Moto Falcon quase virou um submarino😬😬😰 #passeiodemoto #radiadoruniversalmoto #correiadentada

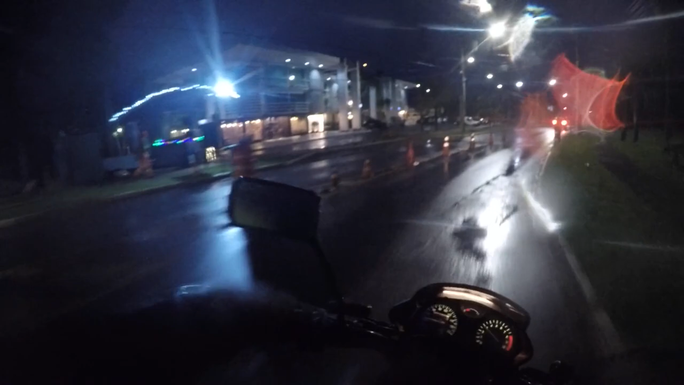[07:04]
Estamos aqui no Lago Sul. Seguindo ali, ó, direção aí, no primeiro momento aí, ó, o plano piloto, beleza? Esse horário, o trânsito é bem carregado aqui, a gente tem que aproveitar as oportunidades para poder entrar e mudar de faixa.
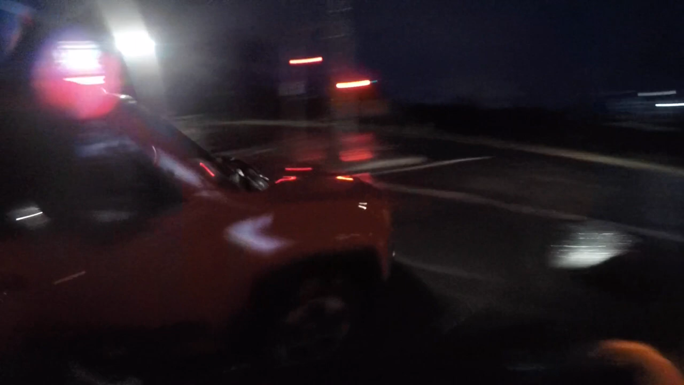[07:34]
Vamos ver esse momento, como é que vai.
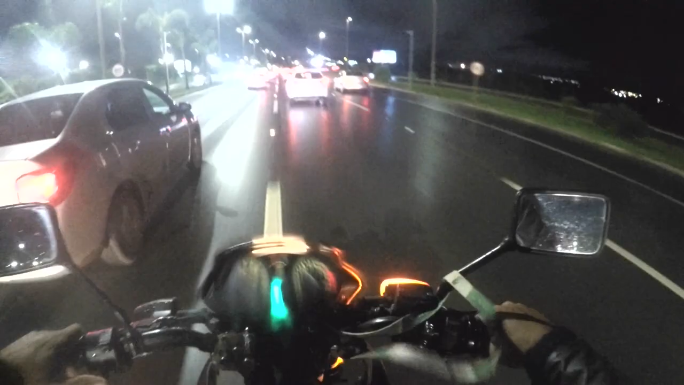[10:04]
cidade satélite de Taguatinga aí, ó. Acompanha nós no vídeo aí.
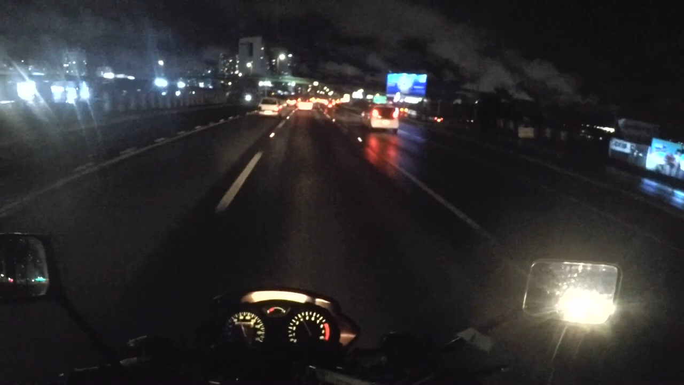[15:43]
você vai estar fazendo ultrapassagem, a pessoa nem vê você e pode acontecer um sinistro, beleza? Por isso que a gente passa e dá aquela buzinadinha básica aí. Aqui passamos aqui pelo viaduto dessa cidade aqui, ó, Águas Claras. Aí é uma das cidades satélites aí